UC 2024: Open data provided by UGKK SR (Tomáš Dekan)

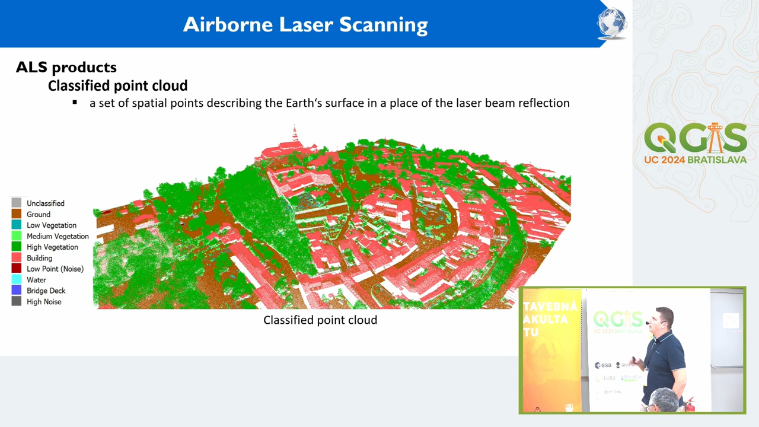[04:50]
so it's a set of points, special points, which describes a surface in place of laser beam reflection, so we provided it in classification, for example, like on this picture. From this point cloud, we made digital elevation model, first is digital terrain model, which represents terrain. It's made from ground class of classical point cloud. In first cycle, DTM 5, it has one meter spatial resolution,
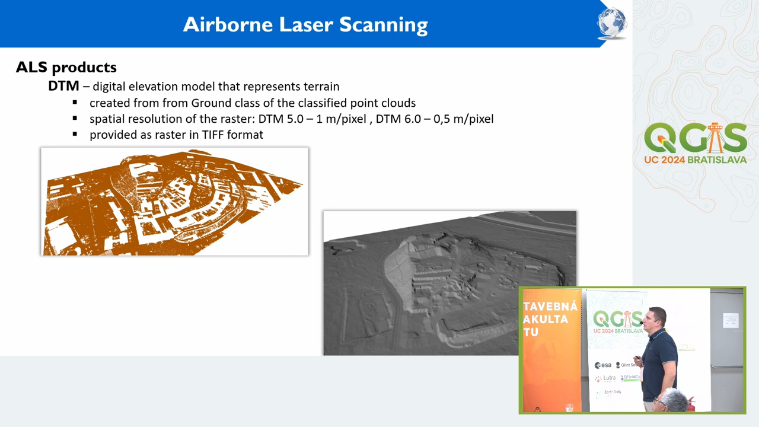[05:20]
and DTM 6 from 7 cycle has half meter on pixel resolution, provided in Rust 20 format. Digital surface model represents Earth surface, also with terrain and top parts of objects on it, so we also do it from Classific point clouds for all classes without classes with noise, and also we provide it in Rust form with the same spatial resolution.